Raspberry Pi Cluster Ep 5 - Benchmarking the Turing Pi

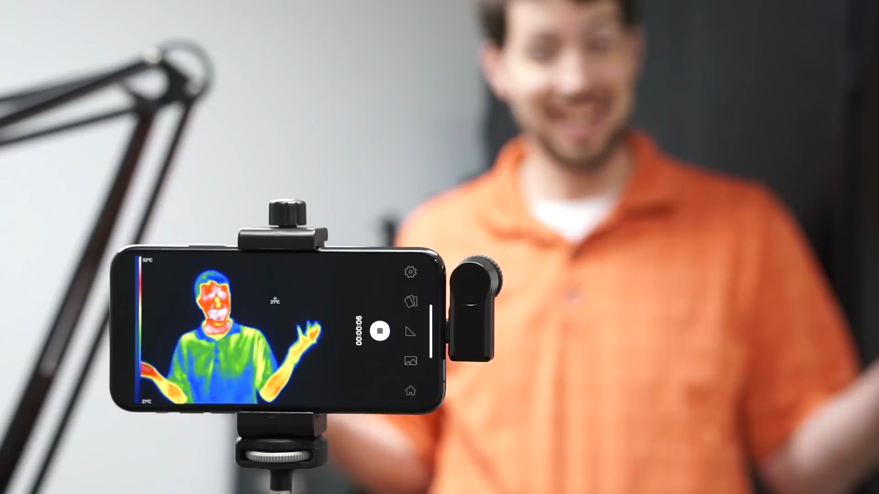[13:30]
You can also use an IR camera, like the Seek thermal camera I have here, to measure the temperature across all the different parts of the Pi.
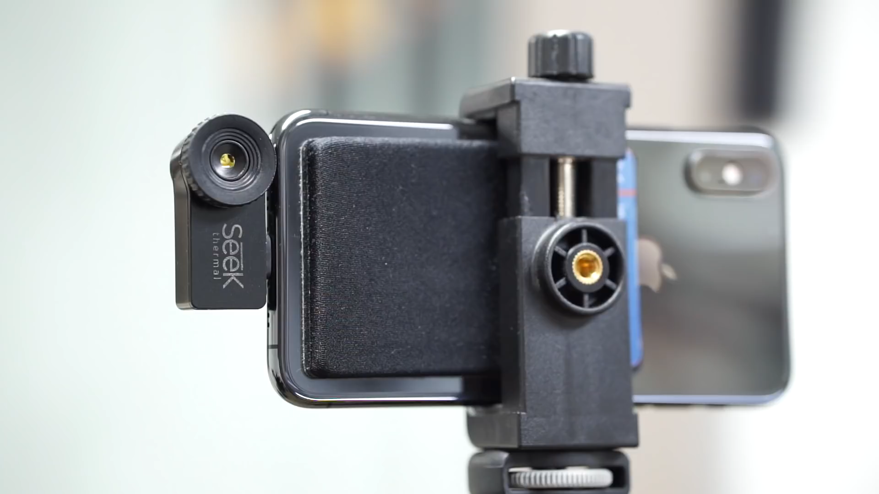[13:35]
In this thermal video, I'm showing how the Turing Pi cluster looks as it boots up.
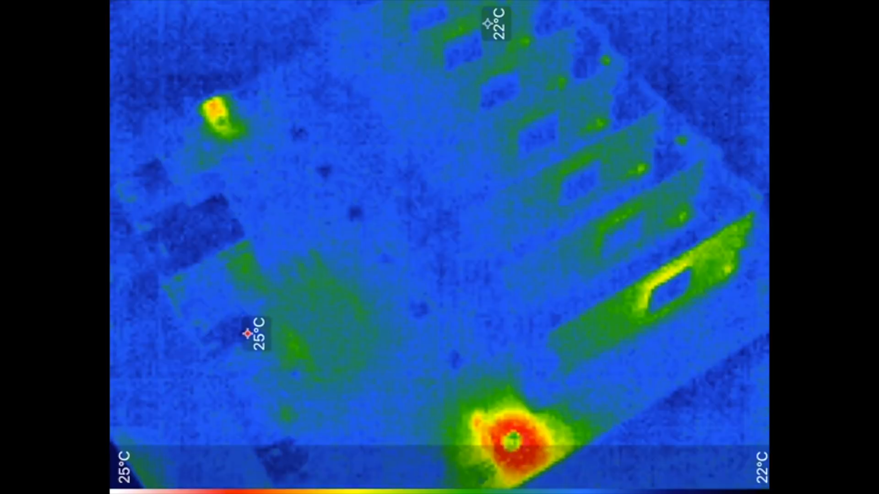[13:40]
On screen: scale top 25°C, scale bottom 22°C
And then how it looks when I run a benchmark on one of the Pis.
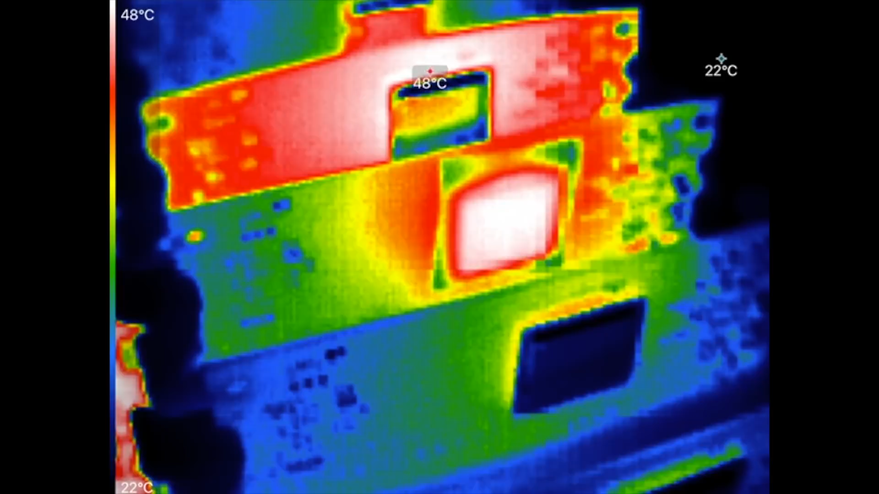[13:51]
On screen: scale top 48°C, scale bottom 22°C
These videos are sped up a bit, but you can see that nothing on the board gets above 50 to 60 degrees Celsius.
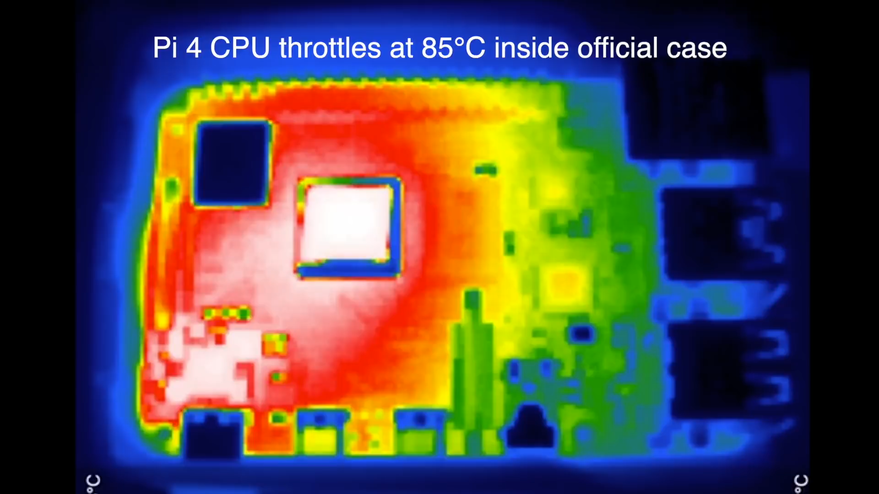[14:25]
One more note about measuring thermals with an infrared camera like the one I have here.
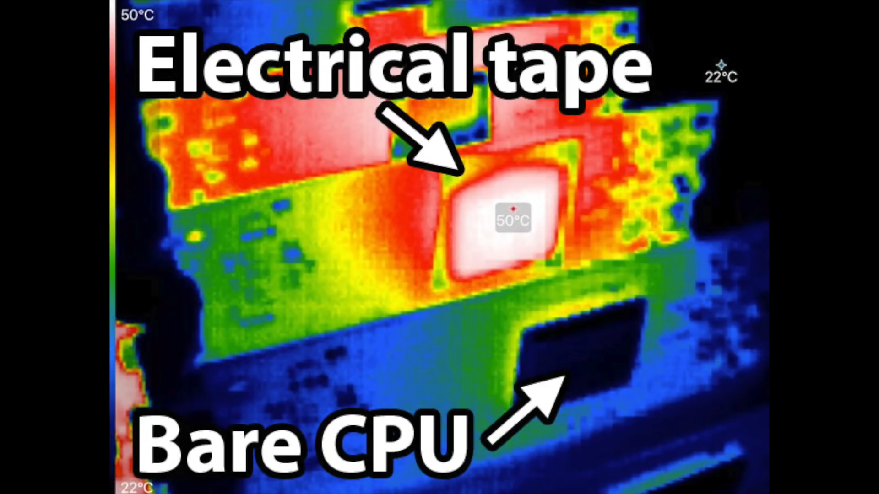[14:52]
On screen: scale top 50°C, scale bottom 22°C
Otherwise, the processor itself just looks dark, or it reflects some other surface, and you get a false reading. Now, putting everything together, I also measured some application-level benchmarks for programs that were running on the cluster.